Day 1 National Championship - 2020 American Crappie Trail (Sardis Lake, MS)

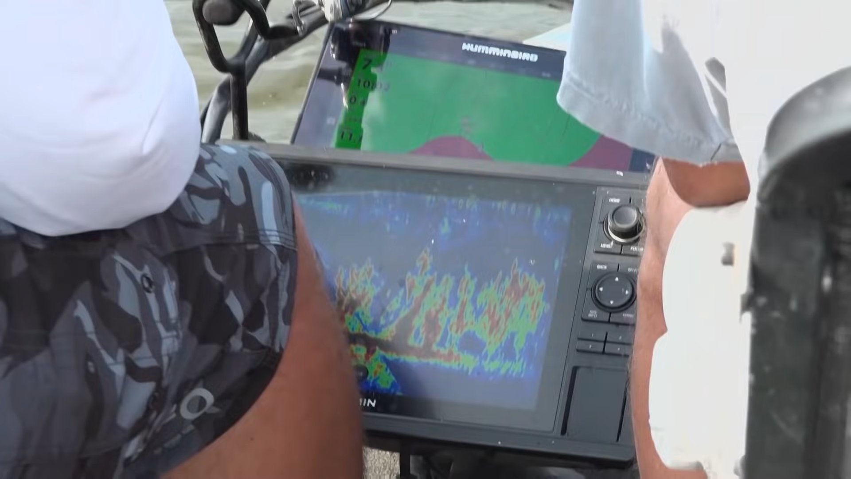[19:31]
a stretch of underwater bushes here that we're about back up to, and nobody's messed with them.